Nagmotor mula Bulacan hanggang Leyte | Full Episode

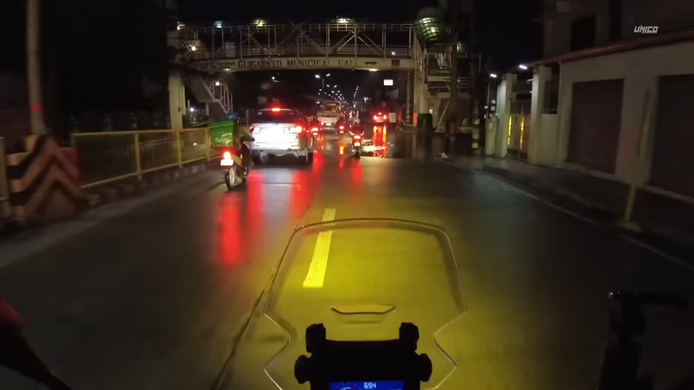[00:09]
Dahil sa sobrang lakas ng ulan dito, ayan, nakikita nyo na
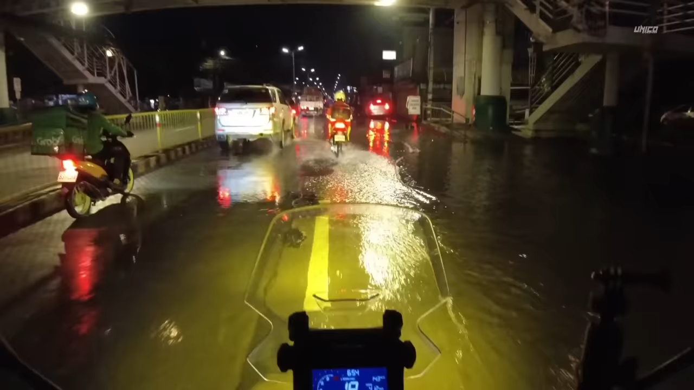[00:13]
may mga parte na nagbaha dito sa Mount Arthur. Andito pa lang tayo sa Giginto, Bulacan.
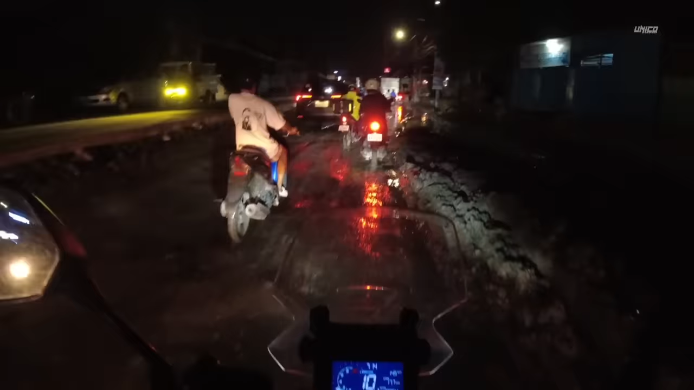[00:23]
Andito pa lang tayo sa probinsya ng Bulacan.
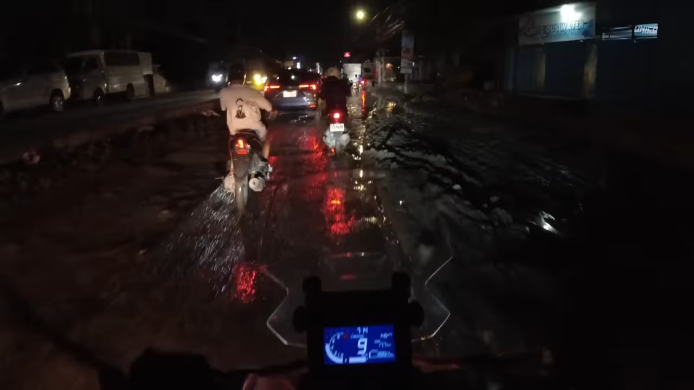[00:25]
Napapalaban na tayo. Adventure na kaagad.
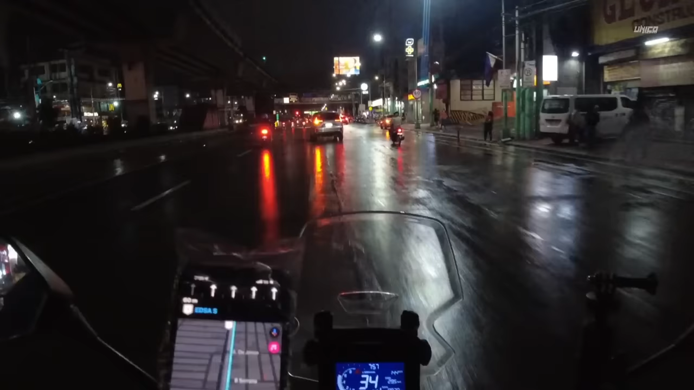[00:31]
Okay, nakalagpas na po tayo ng monumento at ngayon, andito na tayo sa EDSA. Mag-aalas 2 na po ng madaling araw at andito na tayo ngayon sa probinsya ng Quezon.
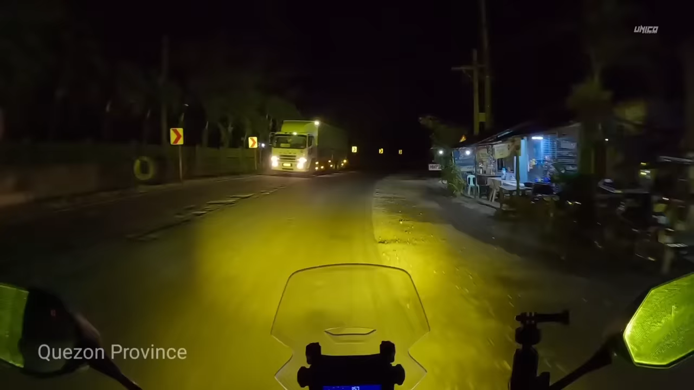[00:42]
Papasok na po tayo ulit ng Bitukang Manok dito po sa Atimonan at sa bayan po ng Pagbilaw, Quezon.
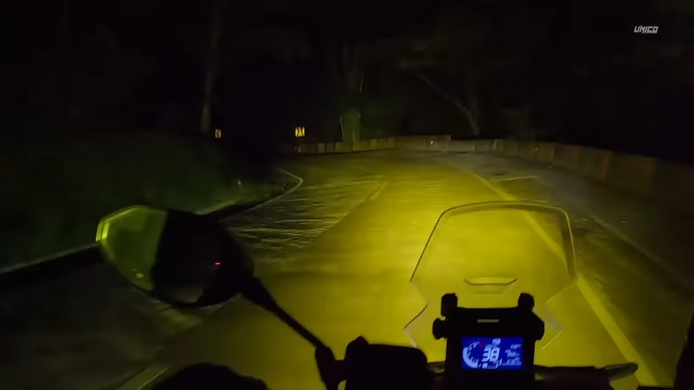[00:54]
Yan, grabe yung talim talaga ng kurbada rito. So, kailangan talaga malakas ang ilaw ninyo pagdadaan kayo rito ng gabi.
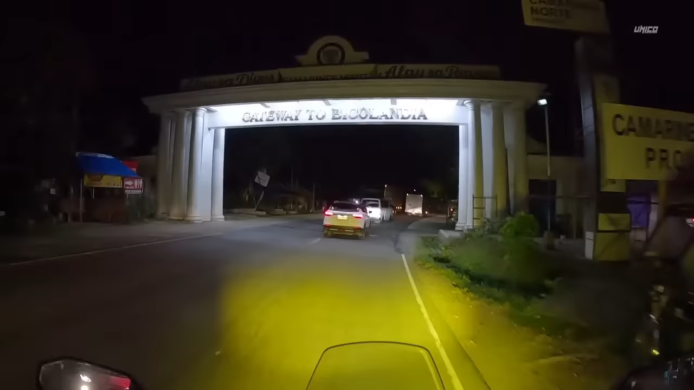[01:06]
Okay, gateway to Bicolandia. Alright.
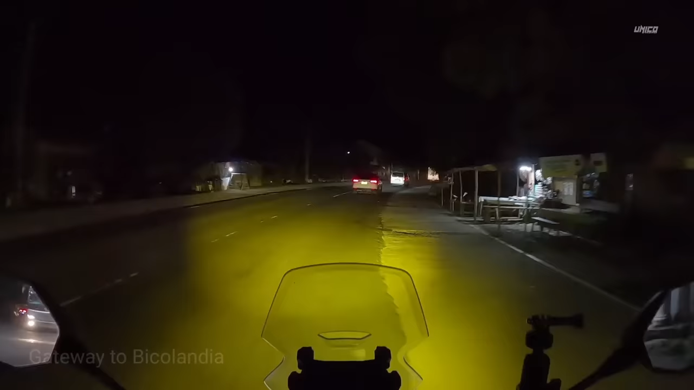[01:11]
Pagkatapos ng mahabang biyahe, ilang bayan ulit at probinsya ang dinaanan natin, ngayon ay papasok na tayo sa rehiyon ng Bicol. Time check, 4:26 AM. Matagal-tagal na yung biyahe natin. Malayo-layo na yung ating nalarating mula sa Puliilan, Bulacan.
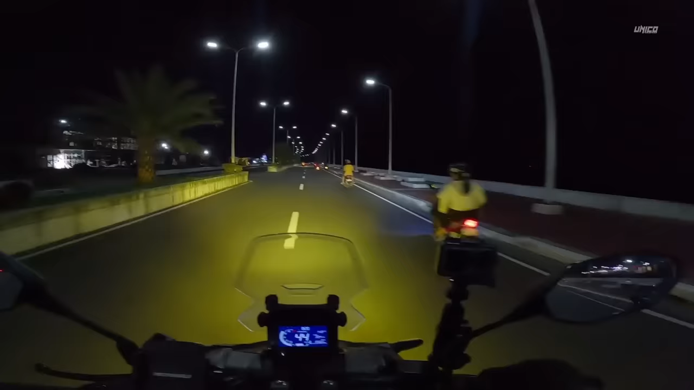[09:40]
Napakahabang coastal road ang makikita nyo rito. Ang ganda ng gabi dito sa Sorsogon City. Andito na po tayo sa bayan ng Irosin, Sorsogon sa oras na alas 9. At hinahanap na lang namin dito kung nasaan yung Riders Inn. Ah, eto na.
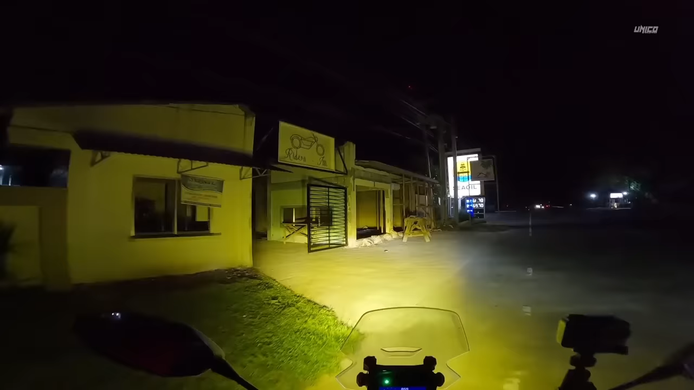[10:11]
Yun, sa wakas narating na natin ang Riders Inn.